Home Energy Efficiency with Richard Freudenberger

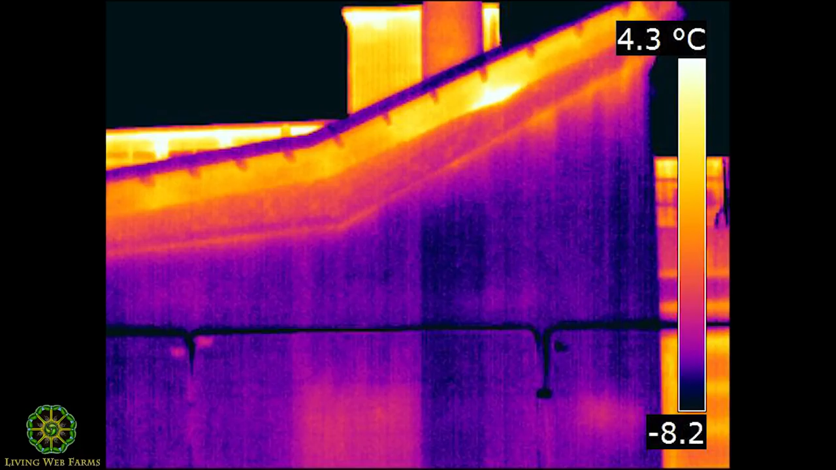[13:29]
On screen: scale top 4.3°C
But I have some thermal images of air leakage at the corners and around the windows that are sort of interesting. You can see very easily where the hot is leaking out.
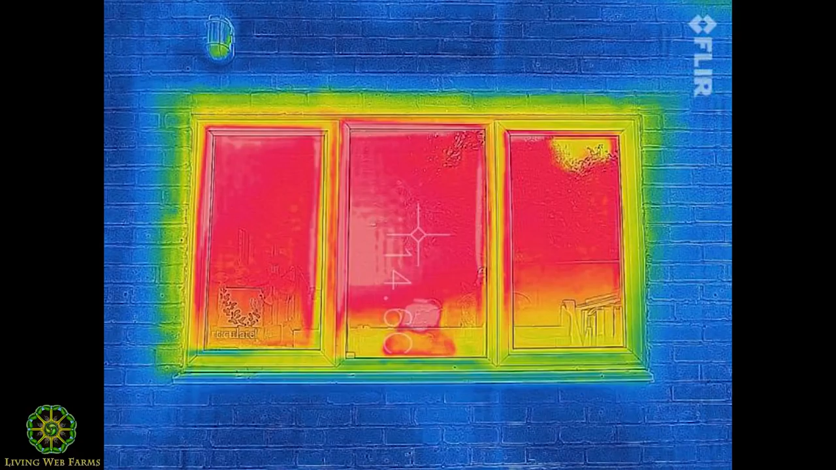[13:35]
The rules of thermodynamics, heat always wants to go to the cold.